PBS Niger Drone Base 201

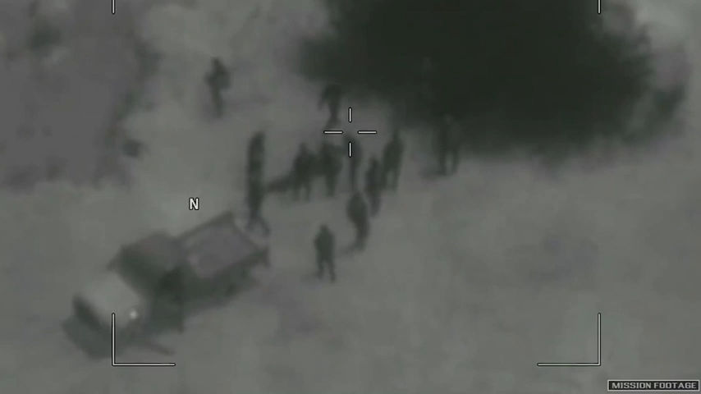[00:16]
The drone watching the mission from above was not armed.